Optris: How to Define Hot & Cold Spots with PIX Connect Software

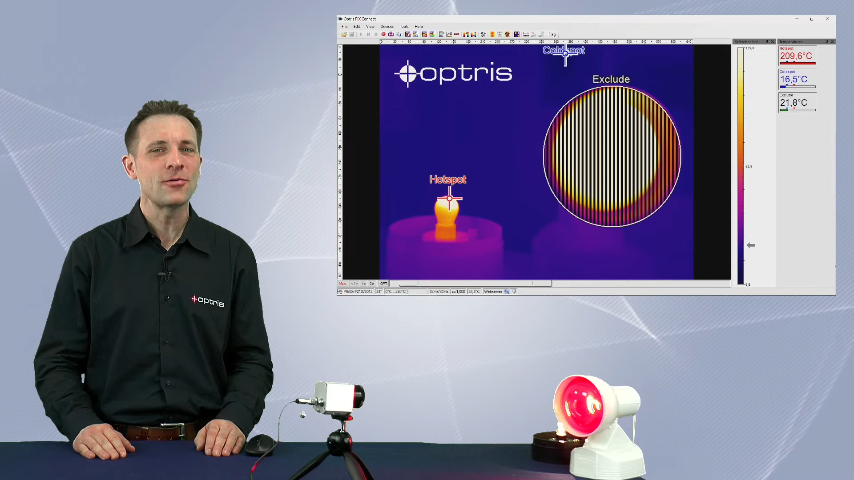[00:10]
On screen: max 209.6°C, min 16.5°C
Did you know that you can easily define in which parts of the infrared image the PixConnect software should search for hot or cold spots? It's very easy to set it up. With the menu item Tools,
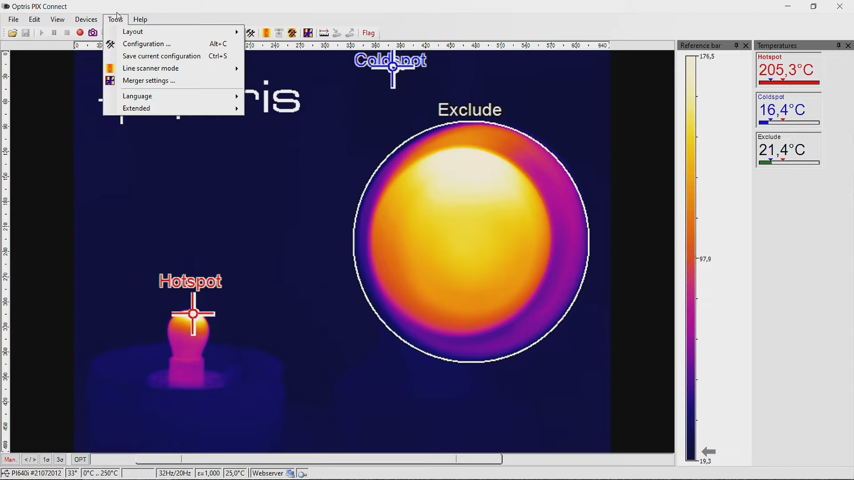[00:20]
Configuration, Measure Areas, you can set in the section Measure Area which areas should be used to detect a cold or hot spot. You can decide whether a measuring area should be included or excluded. Check Include In to include certain areas with existing or possible occurring hot and or cold spots in the analysis. If you select the option Visualize Excluded Range Hot Cold Spot,
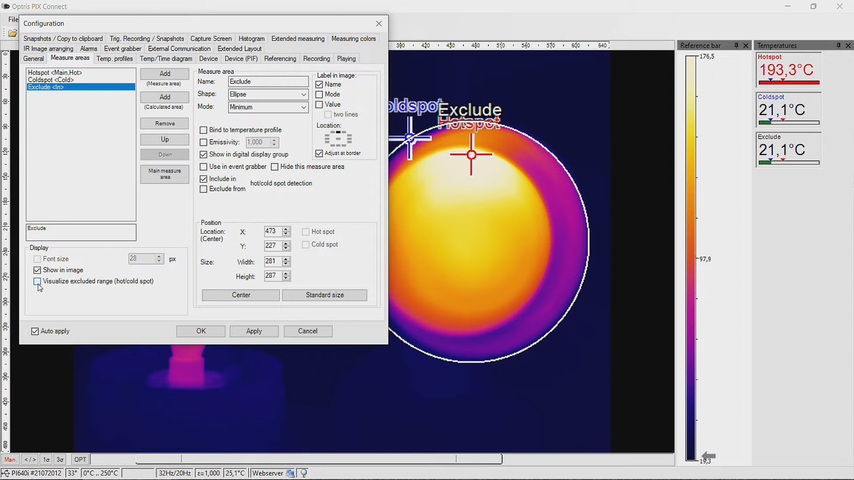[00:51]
On screen: max 193.3°C, min 21.1°C
the areas will be shown in the main window. They are indicated by a solid line.
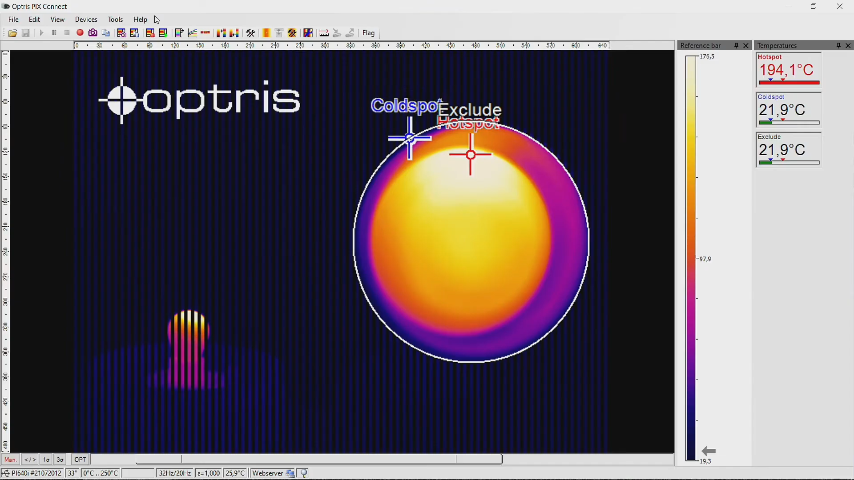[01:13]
This means that now the software searches for hot or cold spots only inside the included areas. Now let's have a look how to set up excluded areas in the software PixConnect. Go to the Configuration menu.
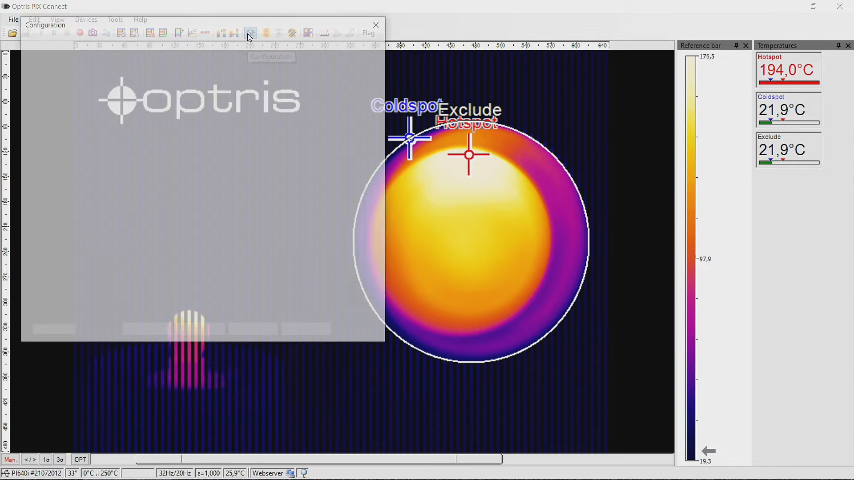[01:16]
Check Exclude From to exclude certain areas with existing
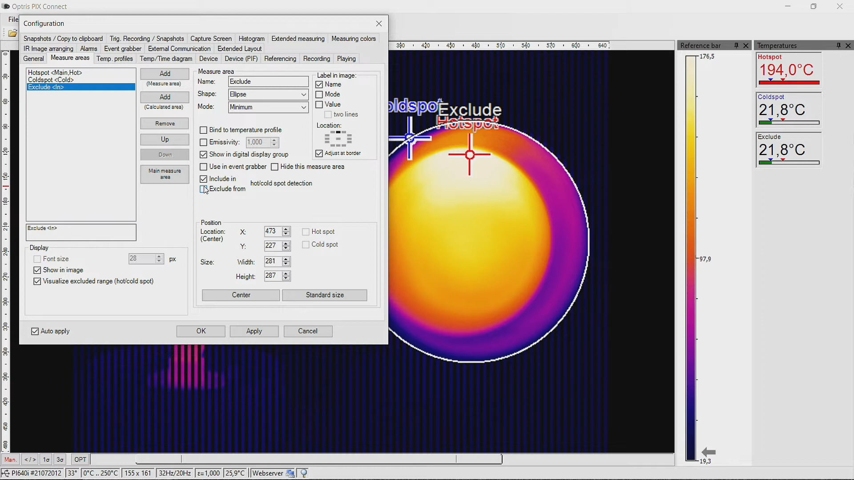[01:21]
or possible occurring hot and or cold spots from the analysis. If you select the option Visualize Excluded Range Hot Cold Spot, the area will be shown in the main window.
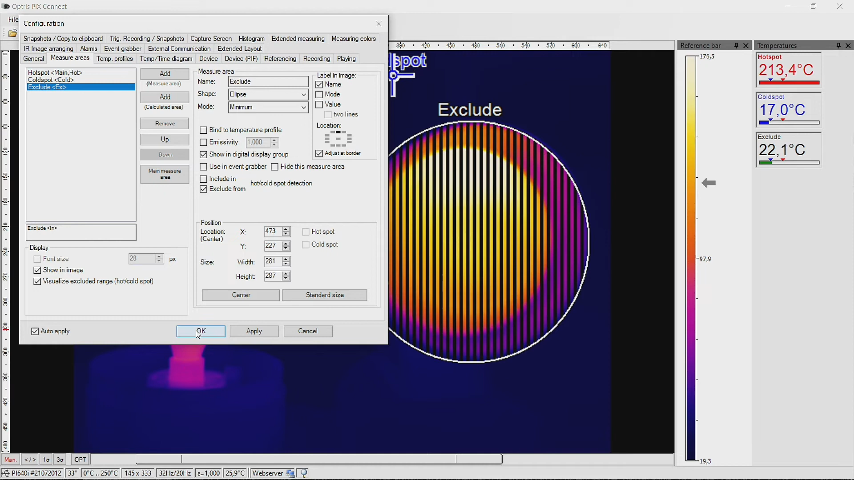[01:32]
They are indicated by a solid line.
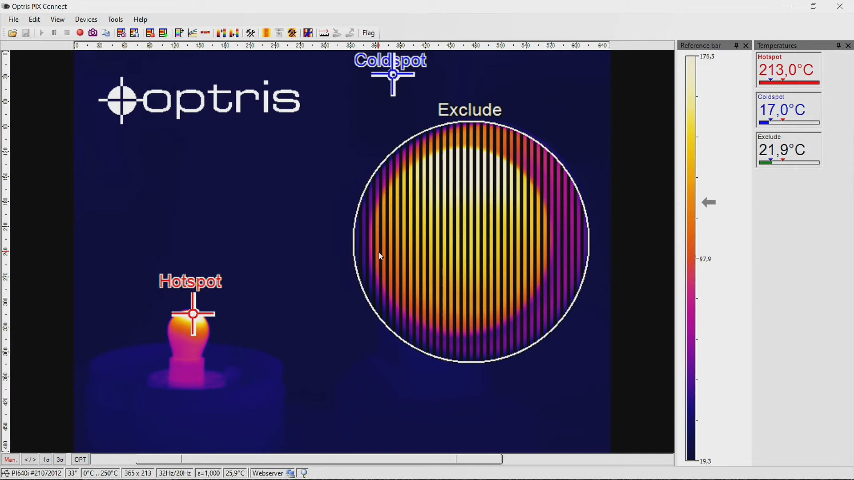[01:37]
Now if I move the light bulb into the excluded area,
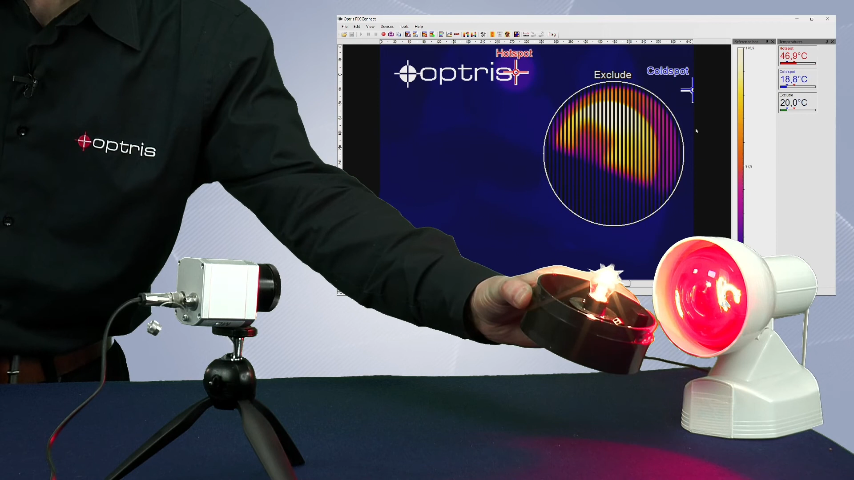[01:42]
On screen: max 46.9°C, min 18.8°C
the hot spot of the light bulb will be ignored.